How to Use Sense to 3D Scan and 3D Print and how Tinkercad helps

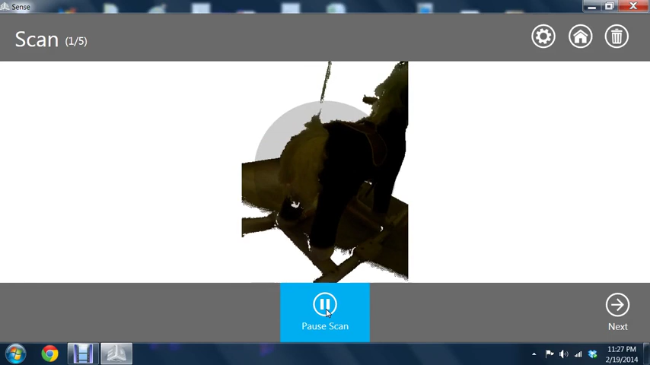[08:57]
And make sure all of the white bits on this horse are a little bit. So,
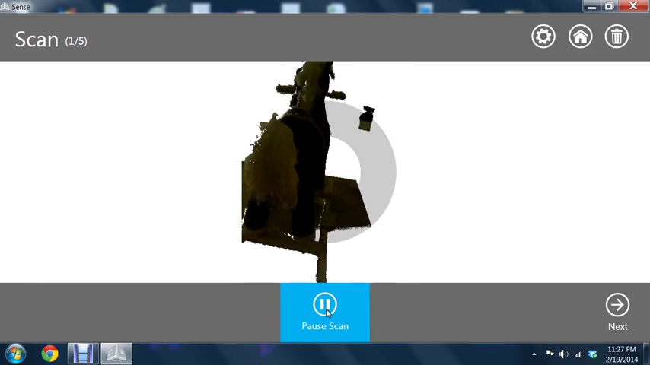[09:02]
we go around it like so.
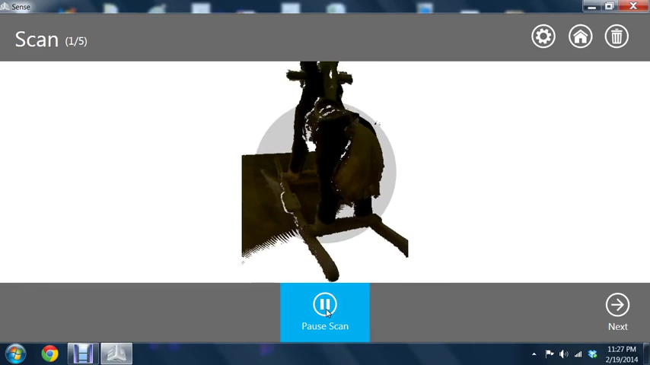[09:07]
We can make sure that the different parts of the horse have been scanned.